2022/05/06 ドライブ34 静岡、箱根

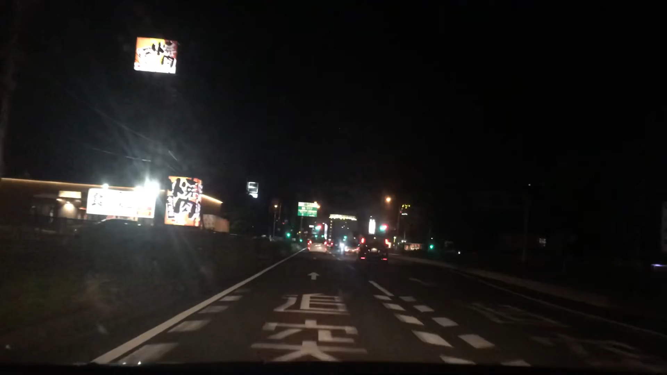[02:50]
僕はね外見てるわけですから焼肉1は2700円まあまあそんなもんでしょうねよしはゆさまだスーパーホテルスーパーホテルちょっと走りづれ静岡はうんうんんんん
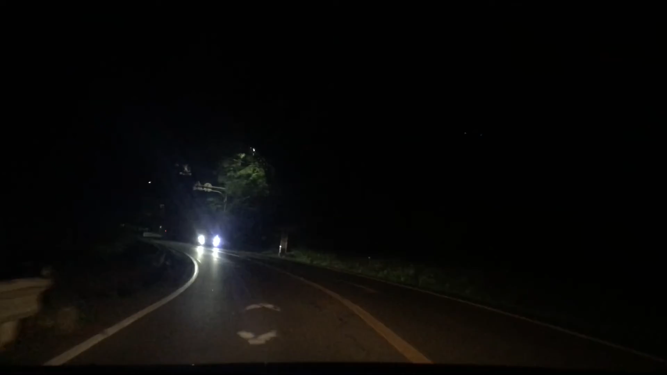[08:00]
あったあった。ここだった。光りましたよ。
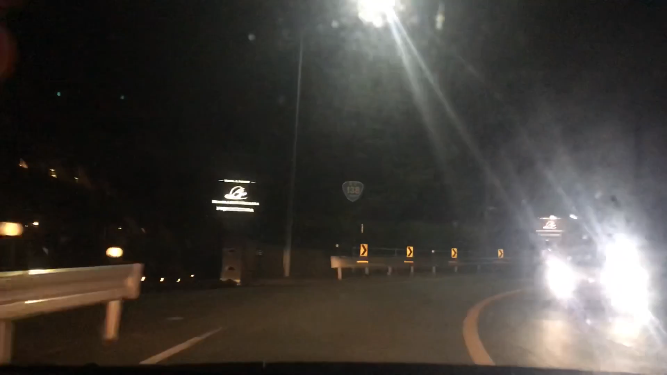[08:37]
お、見つかりましたよ。あれ、これ信号がなかった。信号がないんだよね。